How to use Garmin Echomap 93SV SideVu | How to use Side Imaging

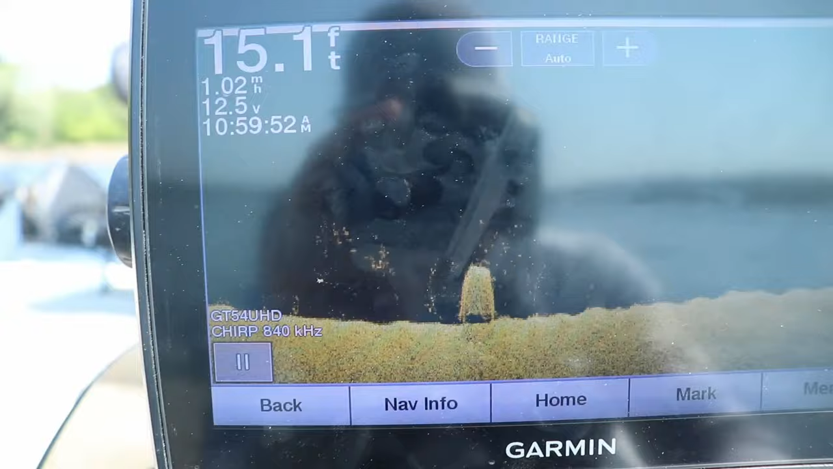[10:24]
On screen: depth 15.1 ft
marker and the last scenario i wanted to show what side view can do when you're looking at
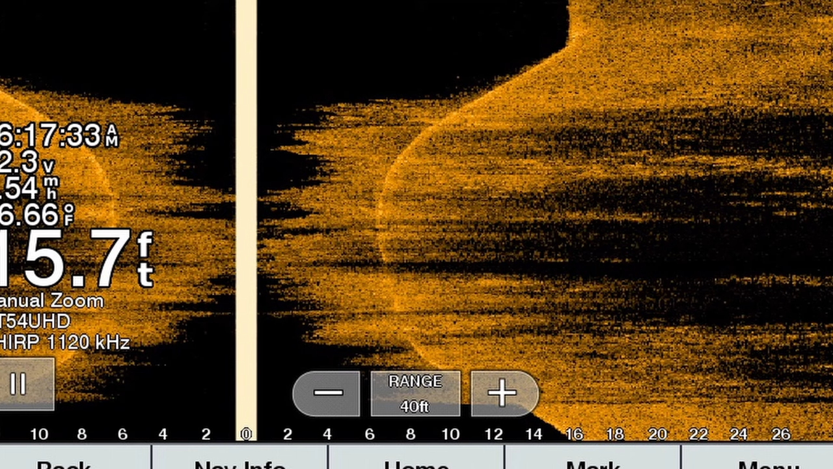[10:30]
On screen: depth 15.7 ft
weed lines which is typically what we have up north especially as we get into the summer season here so this is a submerged mid-lake hump with a ton of weeds on top of it
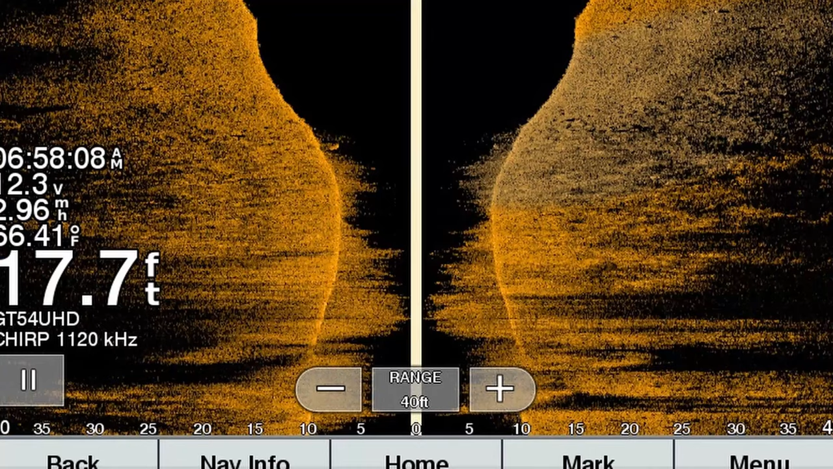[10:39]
these crappie are late post-spawn early summer
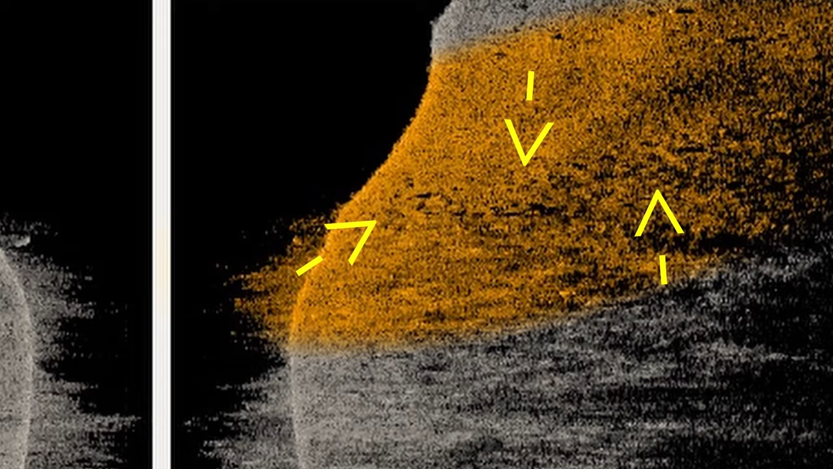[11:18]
and i saw them on the side imaging they're kind of tough to see because my boat was bouncing so much that but there there's one they're right on the edge so that's going to wrap it up for the three scenarios of how to find these crappie with